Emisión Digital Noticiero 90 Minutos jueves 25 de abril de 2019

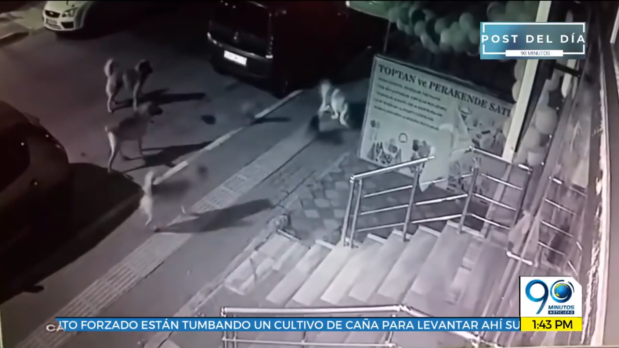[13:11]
Pero la vaina no quedó ahí. A pesar de verse en peligro, con la presencia de dos más y luego de un último integrante de la pandilla de perros, el felino afinó sus garras y los sacó a todos del lugar.